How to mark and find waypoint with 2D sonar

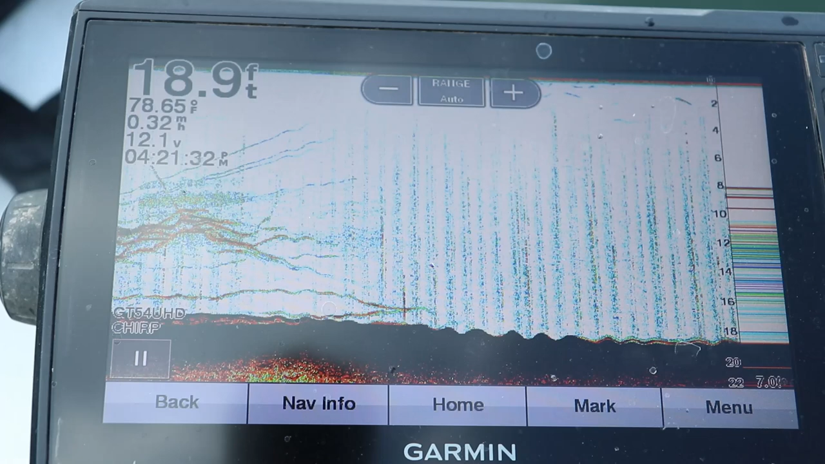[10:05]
On screen: depth 18.9 ft, water 78.65°F
Now some of you might have noticed. I'm getting a bunch of spikes like this. And the reason for that is I turn the gain up so that I can see this eighth ounce jig below the transducer. I could probably narrow the cone. There's a couple of things you can do. Let's try this.
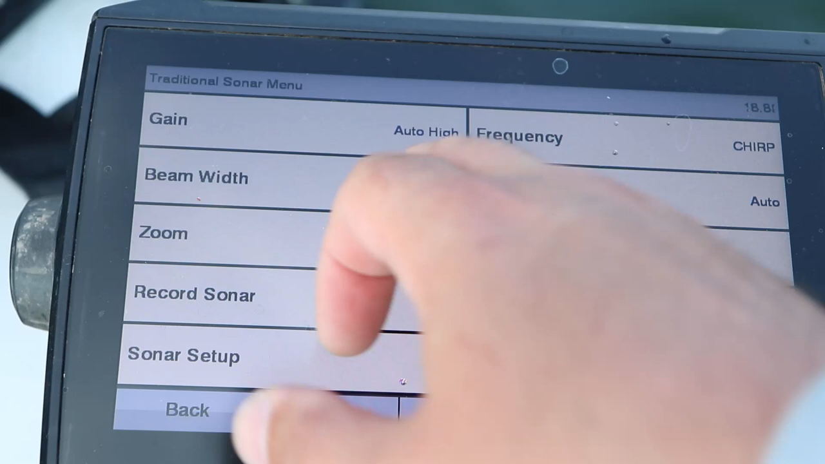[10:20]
Let's narrow the beam a little bit. And that's going to shrink what I'm seeing.
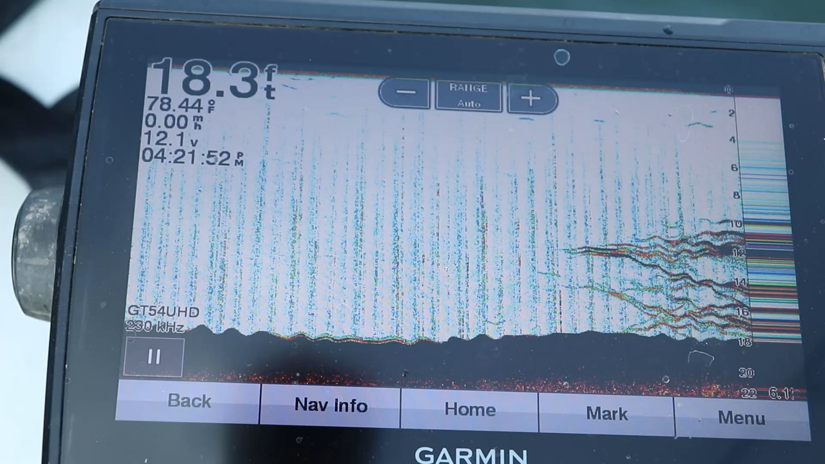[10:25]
On screen: depth 18.3 ft, water 78.44°F, speed 0.00 mph
But now that cone is a lot narrower, which means I have to get this jig directly below the transducer. It's not going to read it. So there's my jig falling down.
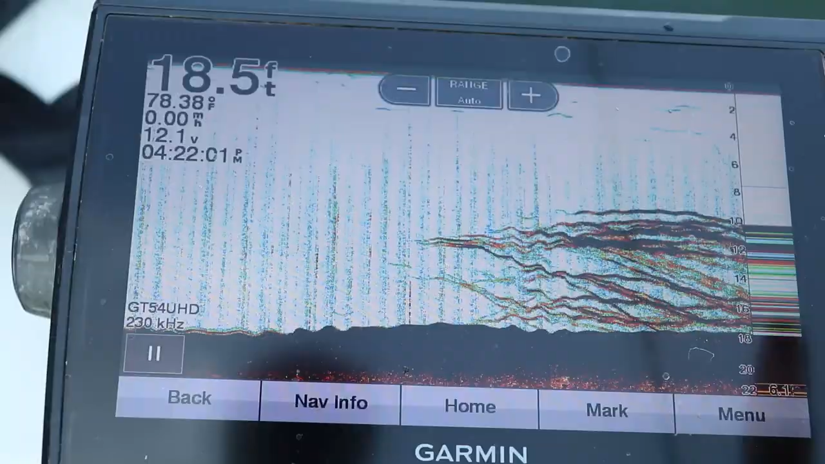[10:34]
On screen: depth 18.5 ft, water 78.38°F, speed 0.00 mph
It's super hard to see. There it is. Notice how it dropped down right there. I'm going to screenshot that for you.
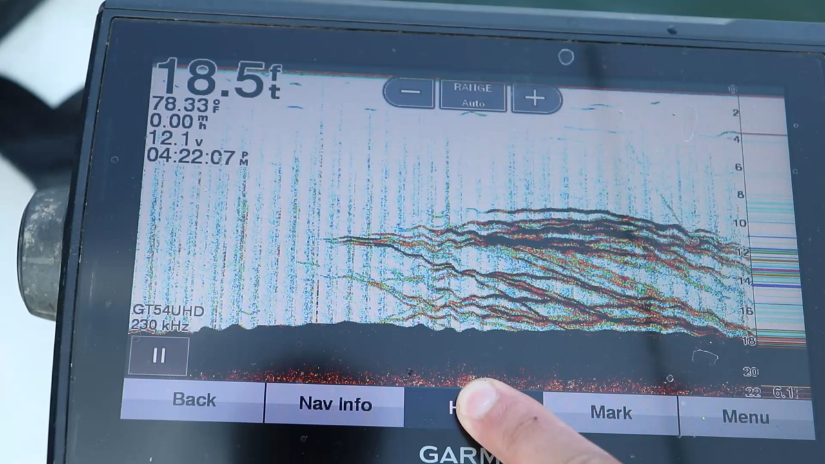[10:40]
On screen: depth 18.5 ft, water 78.33°F
It's a very soft mark as it was falling down. But once it got to about 10 feet, because it got inside that cone, it picked up a harder signal.
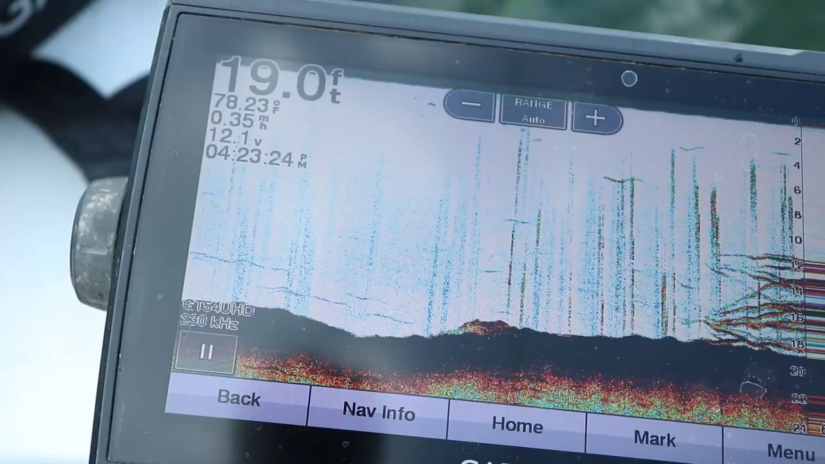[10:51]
On screen: depth 19.0 ft, water 78.23°F
So, all right, there's a big school. There's my jig dropping down. Bam, I'm right on top of him.
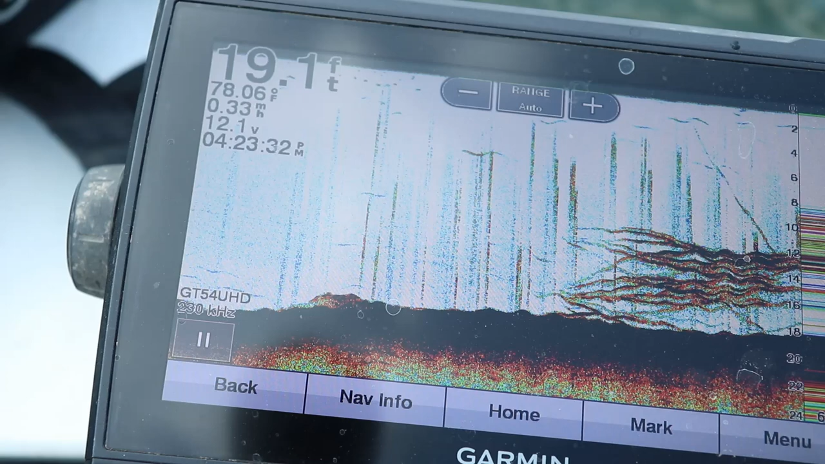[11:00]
On screen: depth 19.1 ft, water 78.06°F
Oh, there he was. Son of a gun.
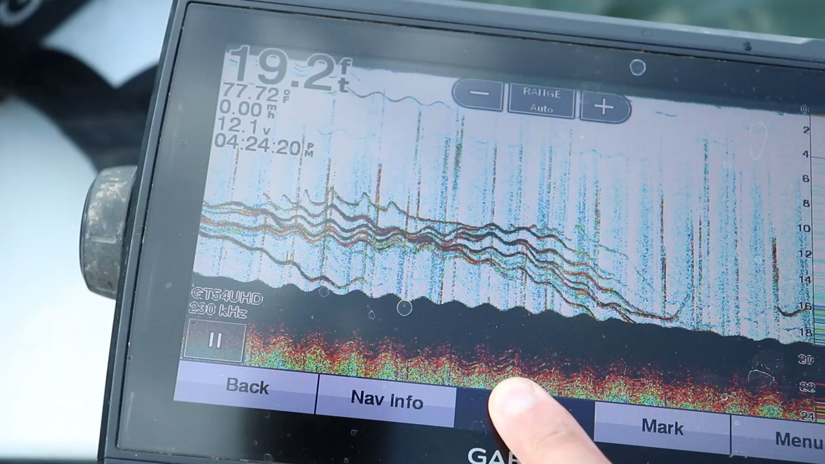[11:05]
On screen: depth 19.2 ft, water 77.72°F, speed 0.00 mph
That's a good little screenshot of what I was doing there. That jig is at the top of that screen.
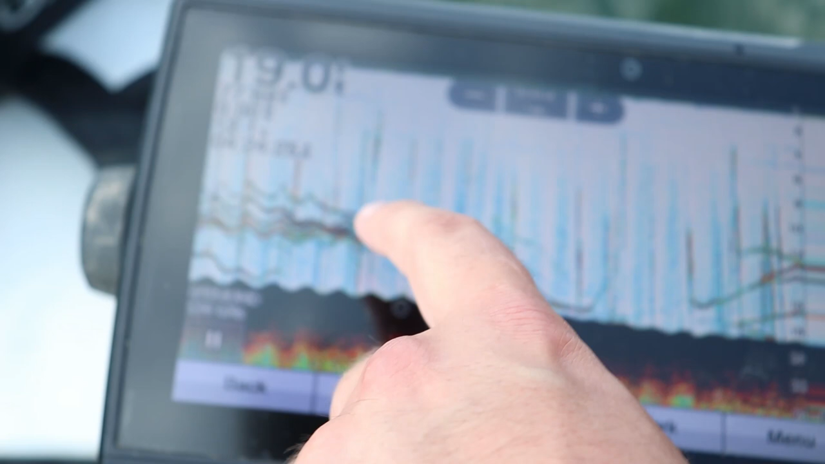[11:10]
You can see fish come up and hit it. Oh, here comes some more fish. All right, so to find that brush pile again, I'm actually going to boost out my beam angle.
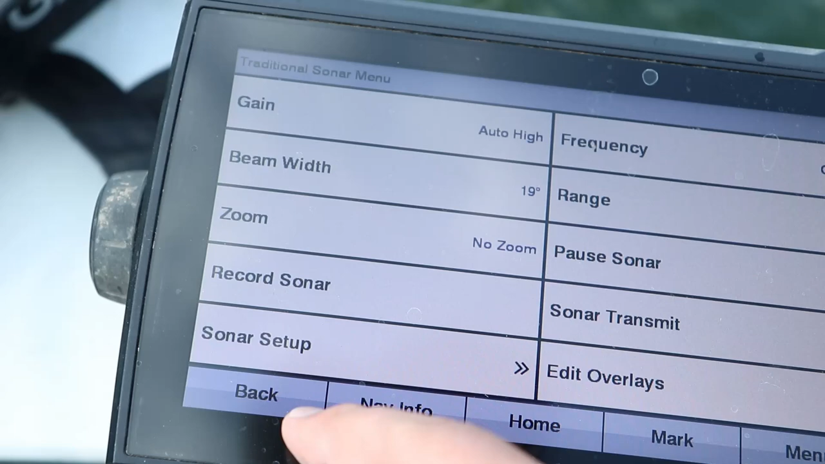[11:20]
Get a little wider beam just so I can catch the edge of it at least on this 2D. All right, we're going to drop down right on top of this jig, hopefully. Oh, man, smacked it. There's a huge school of them on top of this brush pile.
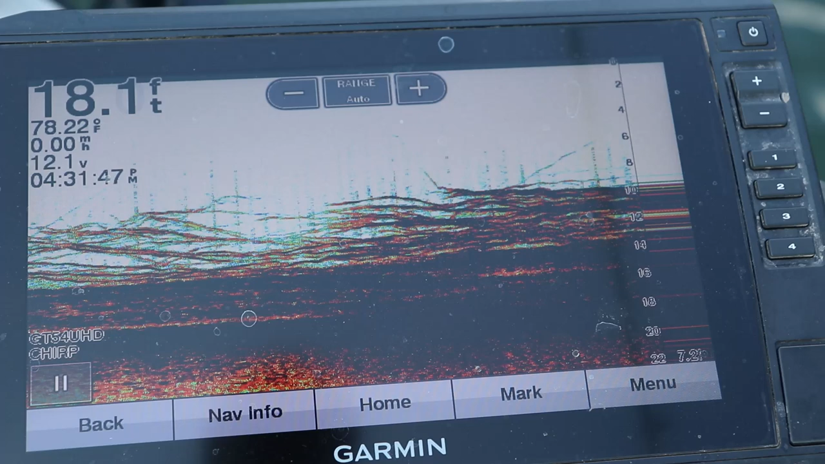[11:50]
On screen: depth 18.1 ft, water 78.22°F
I am right over the top of some of these logs, but these are all fish up top. There's my buoy, as you can see. It is right in the middle of that school. What's going on? There he is. I bet you one of them had it the entire time. I just didn't feel it. That'd be a decent eater.
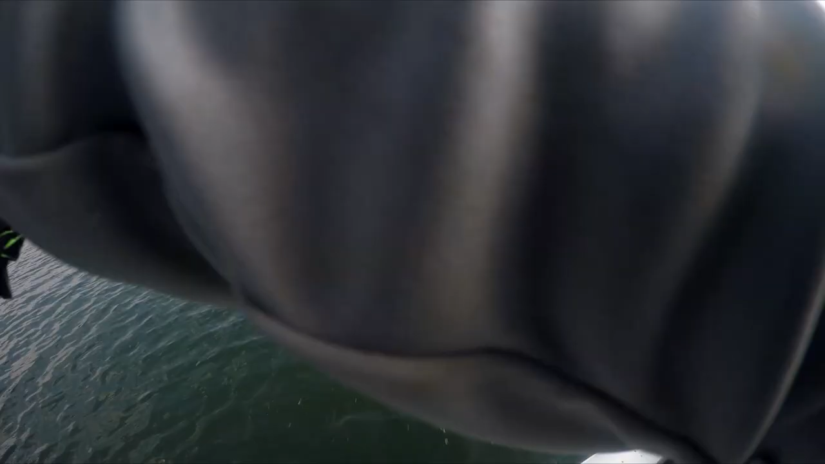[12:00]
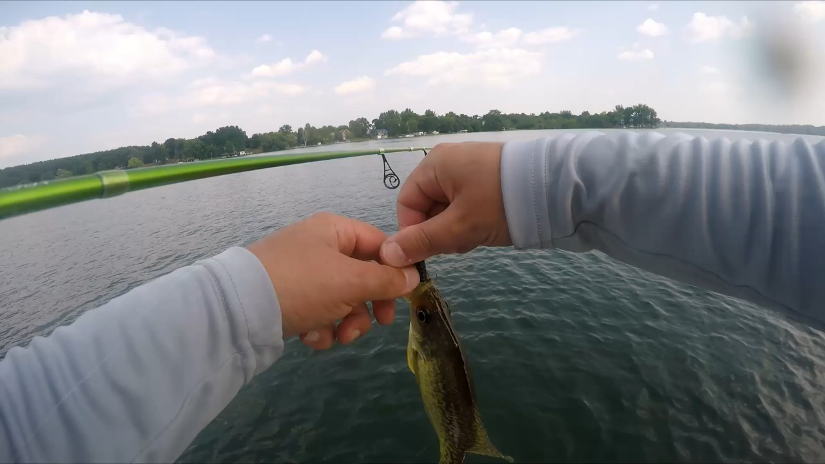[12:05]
Maybe not. Now he's on the small side.
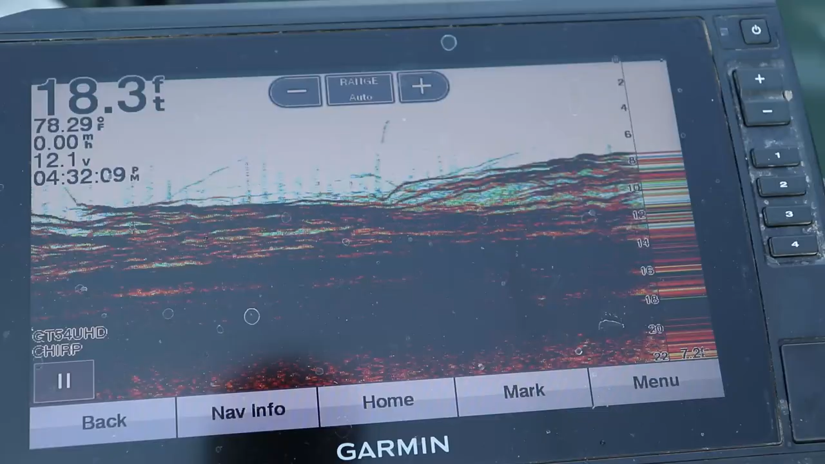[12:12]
On screen: depth 18.3 ft, water 78.29°F
Man, there's a giant school right above that brush pile, though. So this is as simple as it gets. 2D sonar.
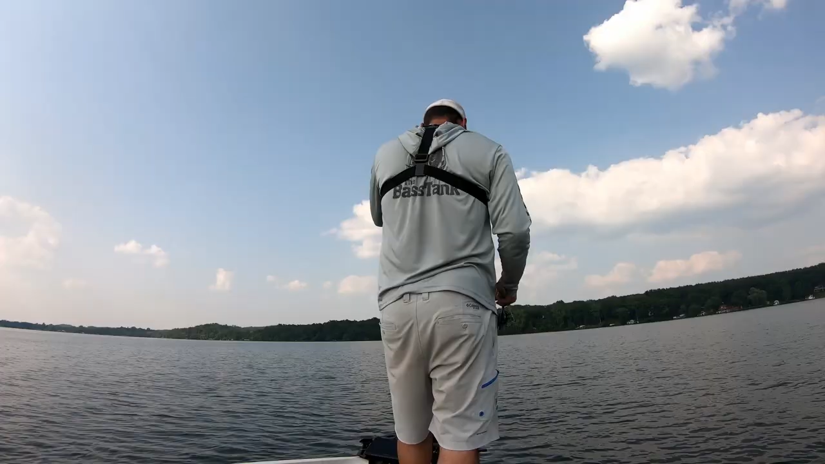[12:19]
Get right vertical over the top of them. Drop down with your jig. Catch some crappie. Now this break, that means I drifted right off that brush pile. You see that?
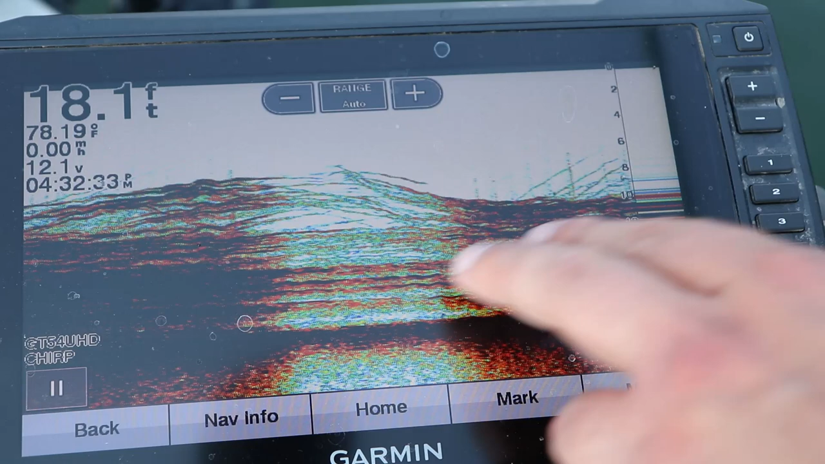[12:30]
On screen: depth 18.1 ft, water 78.19°F, speed 0.00 mph
I'm drifting right back on top of it. See, there's a fish came up and smacked. There's my jig right there. About that 8 foot mark, he came up and tapped it. I'm right about that 10 foot mark. There's a ton of fish just staring at it.
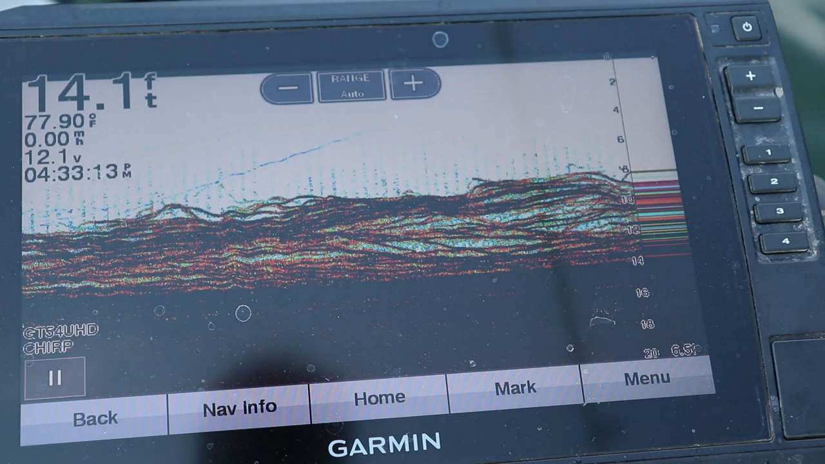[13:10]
On screen: depth 14.1 ft, water 77.90°F
Did they take the plastic off? No. Remember, you're not going to see that jig within that first probably 2-3 feet of that sonar because your cone is way too small. I mean, especially if you have it on 200 kilohertz. If you're only 3 feet down, that cone is only 1 foot wide in diameter. So it's going to be really tough to pick up that jig. But the further you go down in the water column, the easier it's going to be to pick it up. There's one.